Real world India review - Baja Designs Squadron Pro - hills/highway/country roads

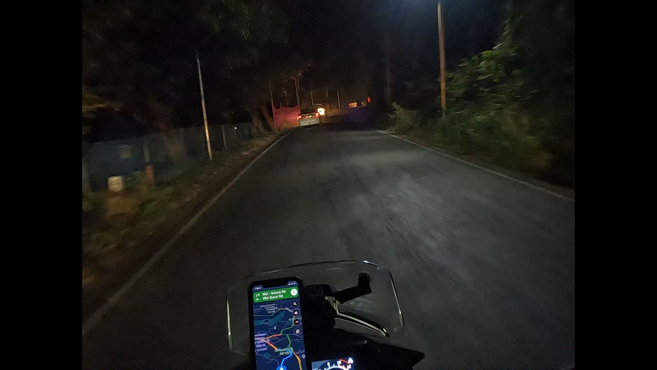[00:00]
okay this is this is how it is to ride with a stock headlight of the KTM at KTM adventure right now
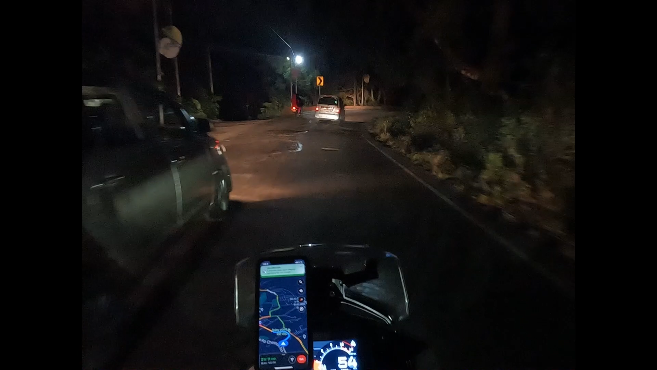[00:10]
mine is on low beam but I think my low beam is also adjusted a little too high this is the low beam this is the high beam
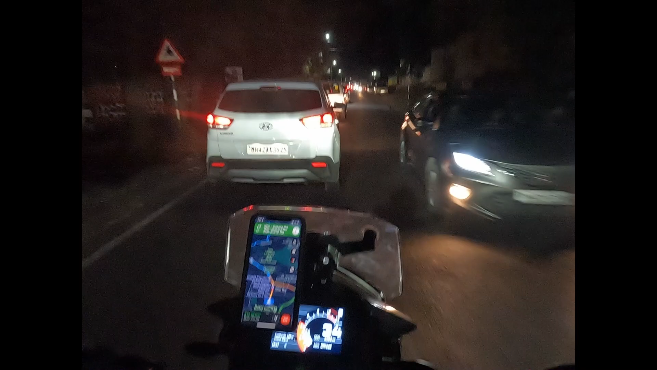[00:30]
this is as we come into a slightly crowded part of the market you
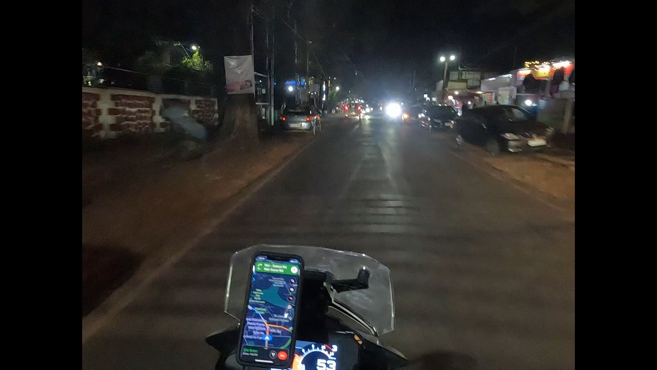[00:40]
can there's a little bit of ambient light here you don't really need your actually there's quite a lot of ambient light here you don't need your headlight to see as such
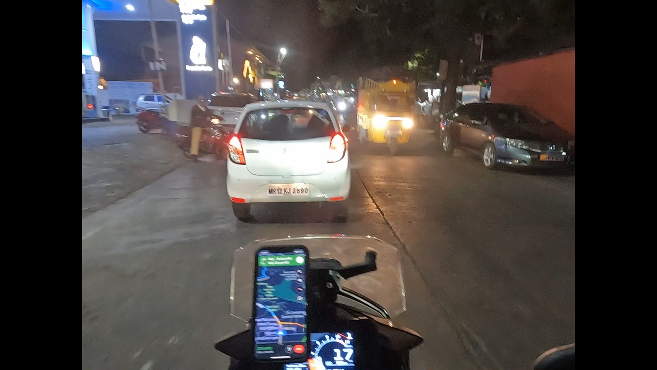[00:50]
not that we're going very fast either
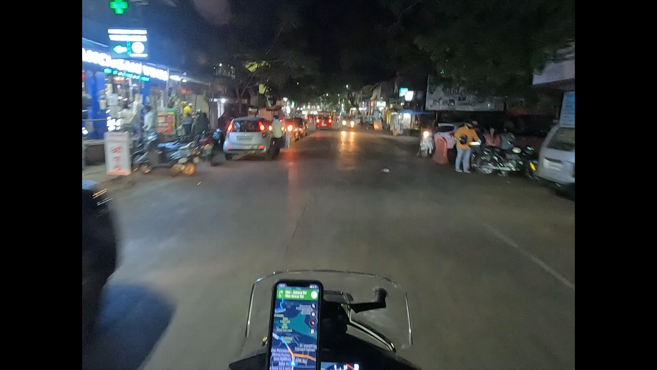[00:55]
now the next thing we want to do is we want to come to an absolutely dark patch and see what the effectiveness of this light is and then we'll also see some situations where
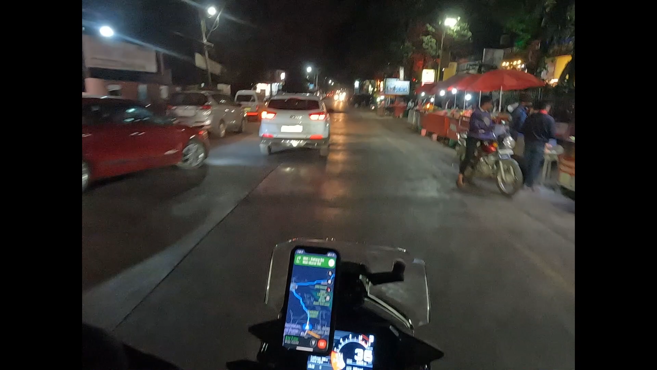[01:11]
the oncoming traffic is actually blinding us with their high beams yeah this idiot is on high beam
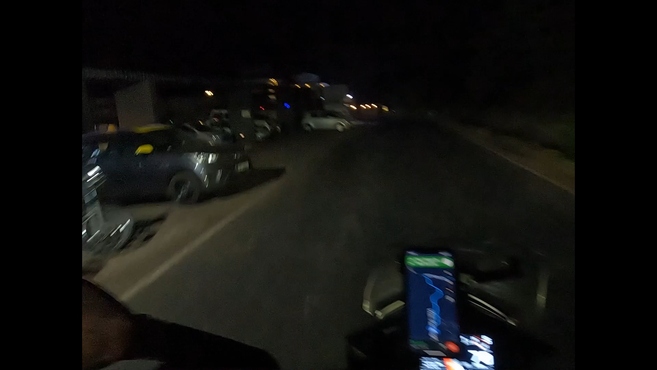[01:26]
now this is a situation where we do have some light but it's not really bright enough to be useful
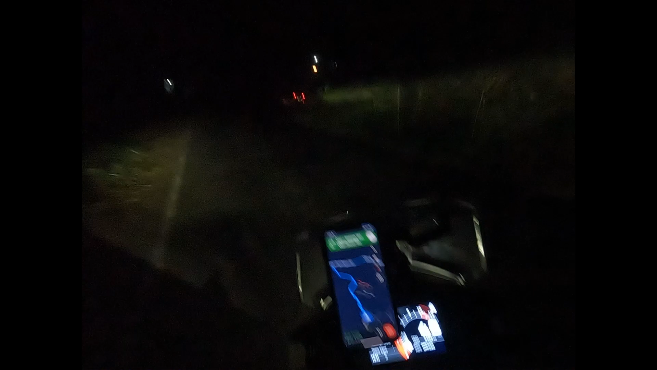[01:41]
so for for seeing things we are primarily using the motorcycles headlight now we're getting into now we're leaving the city behind and we're getting into slightly more darker patch but since our speed is low and you know we have other traffic on the road so it gives us a reference of where the road is going it's sort of much easier to work
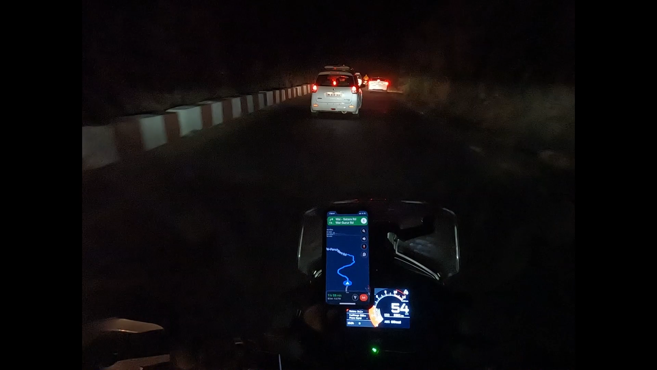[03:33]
this is high beam actually it's not it's not too bad sort of put on low beam when you get traffic let's do a reasonable job of illuminating the road
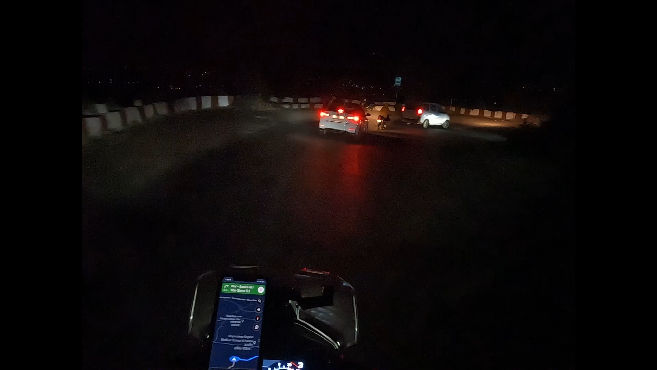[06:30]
i'm gonna have out of a total of four leds i'm gonna have uh six spots and two working air spreads so anyway this is what uh uh sort of uh village road looks like without street lights and dividers
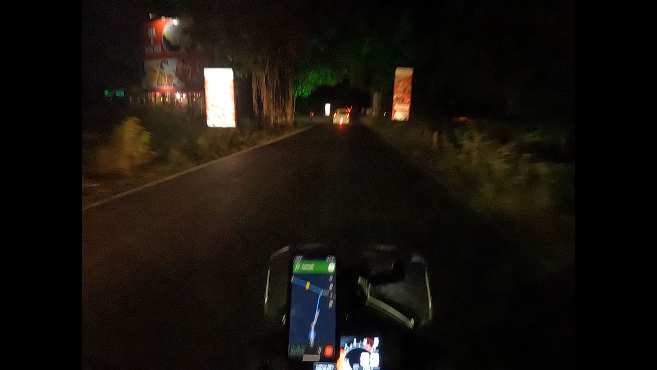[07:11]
can go faster because they can see more now look what happens when i turn on my aux lights you can definitely see more and it gives me the confidence to go a lot faster
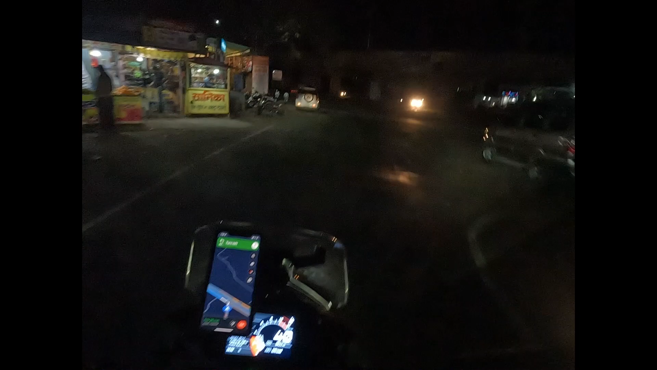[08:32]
look at this idiot coming from the wrong side oh no no this is the service lane so it's all right let's just find a way to join the highway
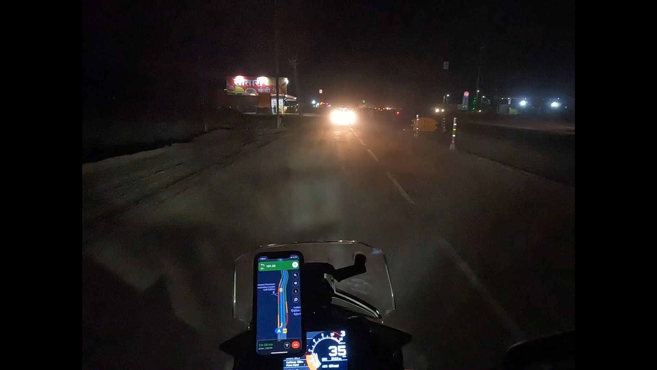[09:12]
yeah see i can i can hardly see anything here but if i had my light actually this is not bad there's quite a lot of ambient light plus there's uh
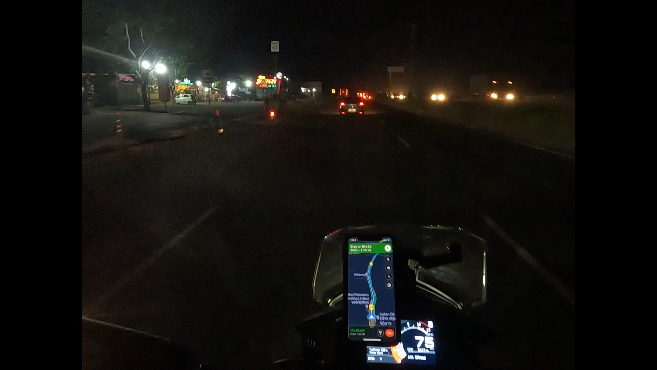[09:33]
light from the other vehicles and traffic plus this is a known road so i know i know i know the surface uh the bad patches are sort of further up ahead
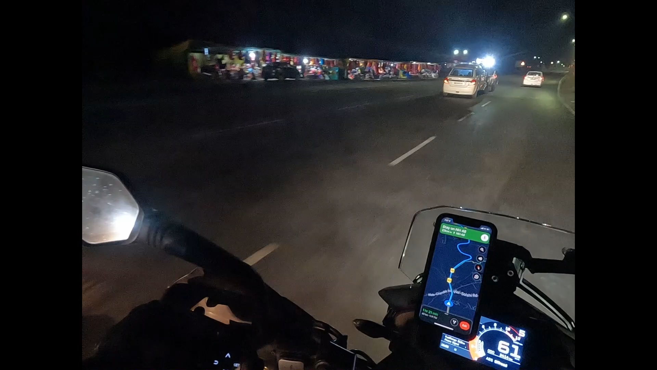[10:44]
of course here there are street lights so it's easier all right we're heading into a tunnel now oh the tunnel is much better lit than the rest of the road so yeah that won't work sorry
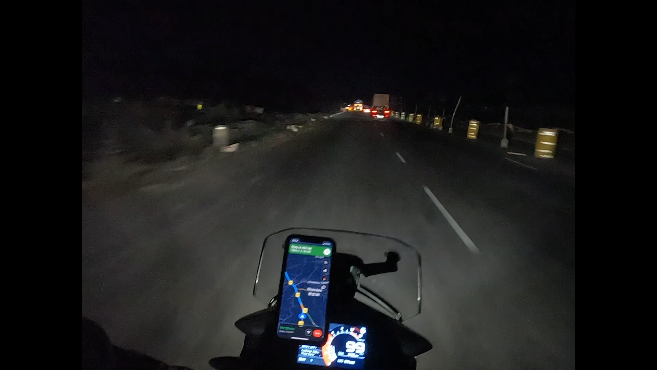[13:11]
right now we can see the lights in total darkness in the absence of all ambient and street lights
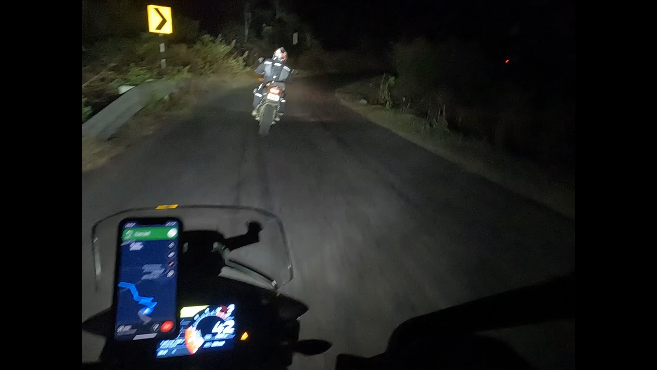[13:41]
nice winding road in the middle of the night so so so so so so